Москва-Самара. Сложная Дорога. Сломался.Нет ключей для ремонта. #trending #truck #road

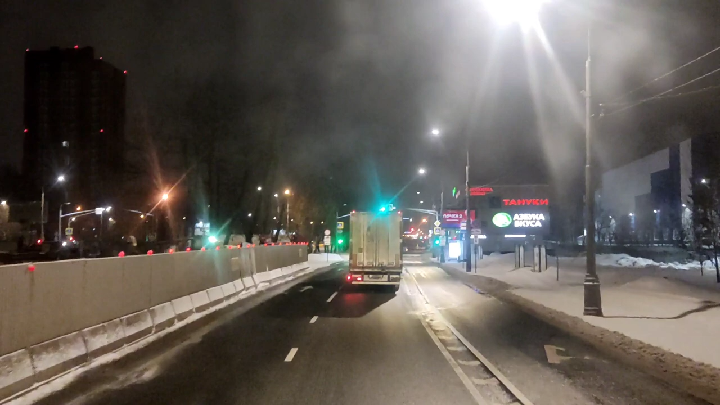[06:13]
А так это что, Дмитровское шоссе, выезжаем.
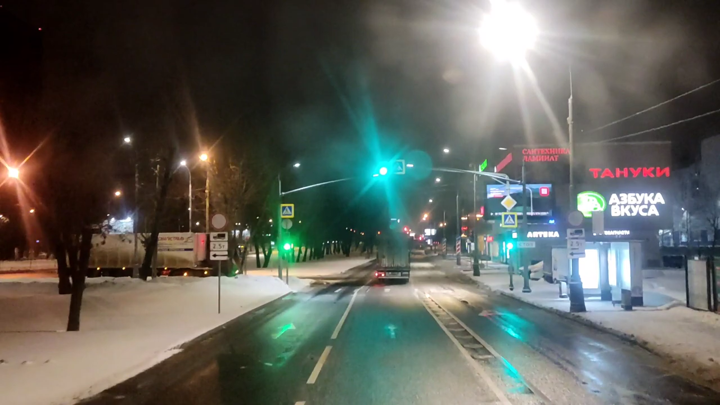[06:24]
Ну, что хочу сказать. За бортом минус 4.
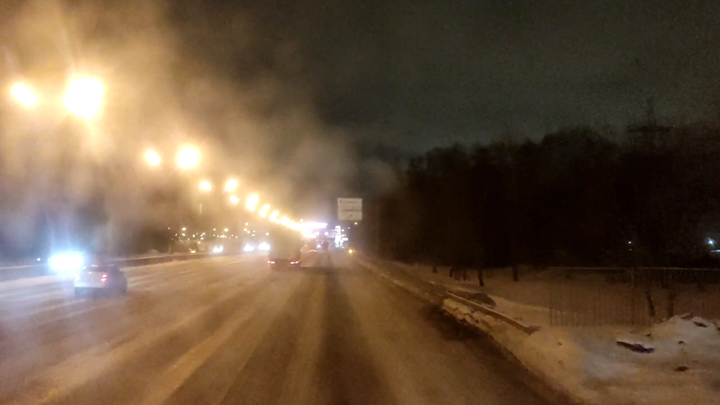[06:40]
Остановился сейчас дворники почистить. Вообще, гололед. МКАД просто каток. Куда все летят? С какой скоростью летят? Зачем летят? А потому что нужно будет куда-то приехать в какой-то назначенный срок.
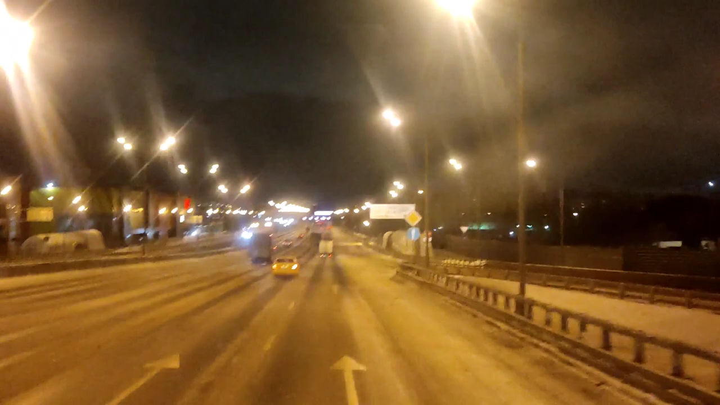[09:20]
Он блестит все вообще, как. Доставай коньки и катайся. Страшно на тормоза нажимать. Тоже вот почему эти легковушки маленькие берут две правых полосы, которые предназначены также для, ну, для грузовиков и для легковых, для всех подряд.
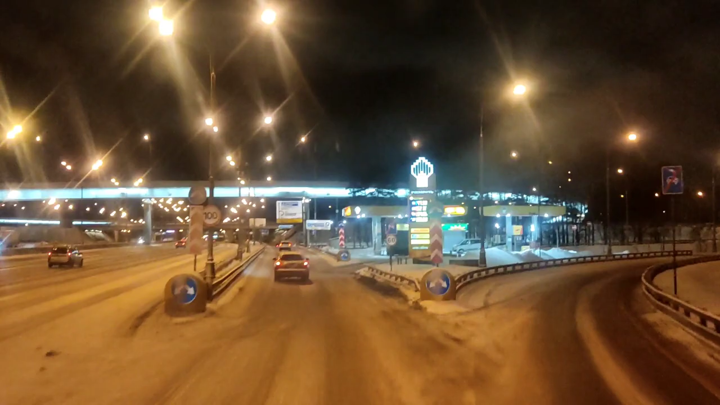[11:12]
Через 400 метров съезд. Поверните. Вот, тут поворот направо, поворот правее. Поначалу я вообще тут блукал. Даже с этой Алисой. Не надо, я тебя не вызывал. Военный аэропорт Жуковский.
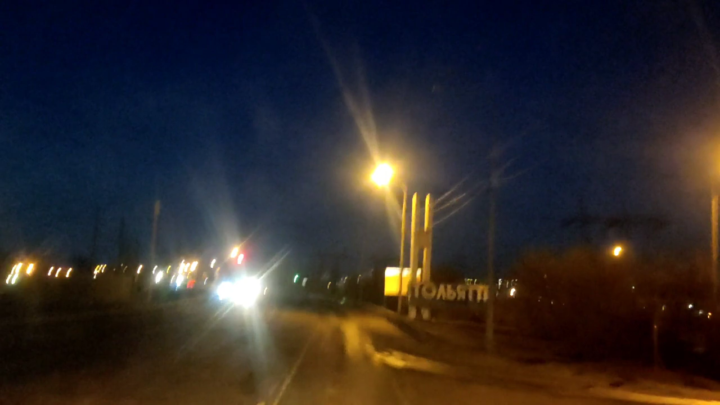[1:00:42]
Мост разделяет город Тольятти и Жигулевск, понял?
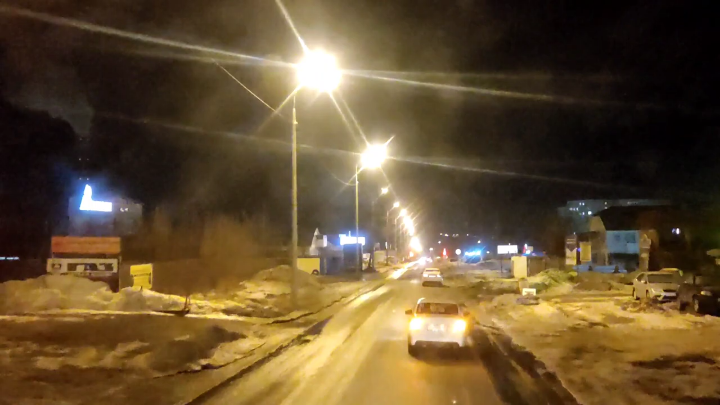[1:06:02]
Какие-то вот аварийка впереди едут вдвоем. Что с ними случилось, не знаю. Может, закладку какую-то ищут. Так, до конца осталось 2 километра. До точки, ну, до адреса.